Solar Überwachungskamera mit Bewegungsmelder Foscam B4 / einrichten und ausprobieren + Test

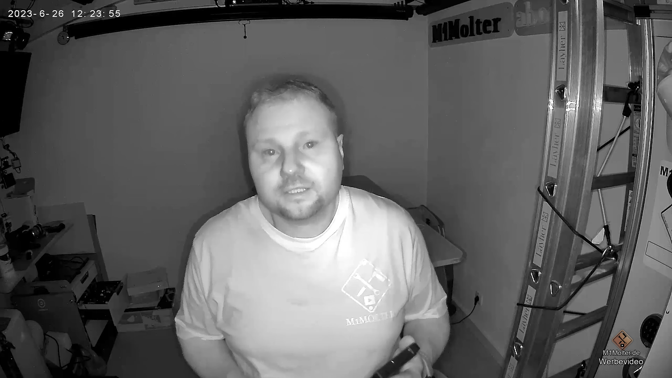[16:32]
So und hier seht ihr jetzt direkt das Video aus der Forcecam B4, hier im Innenraum bei vollkommener Dunkelheit oder so dunkel wie möglich. Ihr habt ja vorhin gesehen, wie dunkel es hier drin ist. Und hier das Videobild in schwarz-weiß, aufgezeichnet quasi mit der Infrarotbeleuchtung. So können wir dann bei Infrarotlicht dieses Bild erzeugen. Ihr hört auch den Ton, den ich hier auch gleich nebenbei mit aufzeichne.
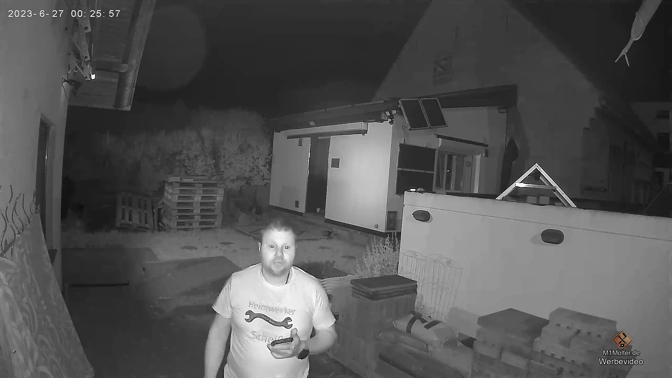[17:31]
So und jetzt schauen wir uns die Kamera nochmal im Außenbereich bei Nacht an. Jetzt haben wir hier das Infrarotlicht eingeschaltet. Und jetzt die Standardbeleuchtung, sodass wir eine farbige Nachtsicht haben.